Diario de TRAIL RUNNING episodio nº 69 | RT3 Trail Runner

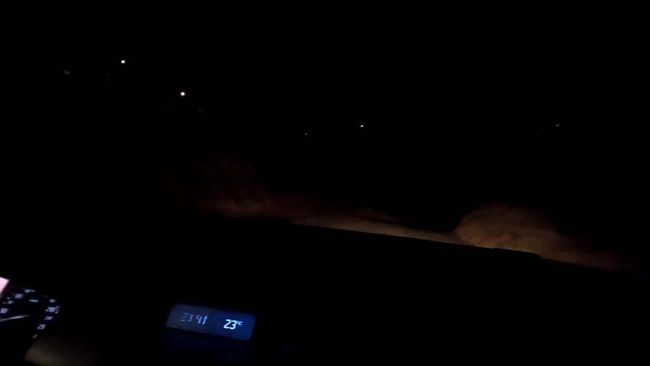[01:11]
El jabalí a la izquierda. Madre mía. No, no lo habéis visto, pero ahí lo teníamos al lado del camino, a la izquierda. Vamos despacio porque a veces se cruzan por aquí. Tampoco quiero llevar una luz muy fuerte para no deslumbrarlos, ¿sabes?
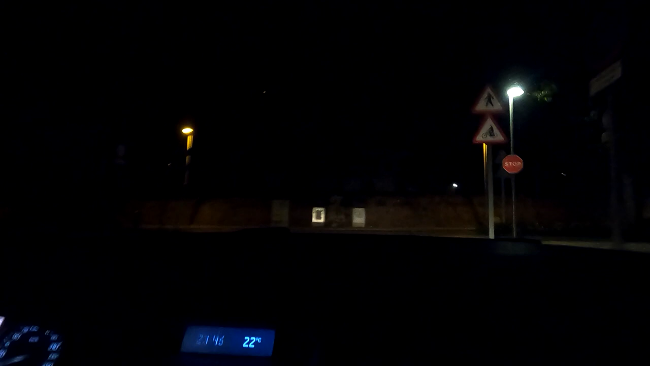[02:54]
A la cuesta, aquí a la izquierda, aquí la tenemos.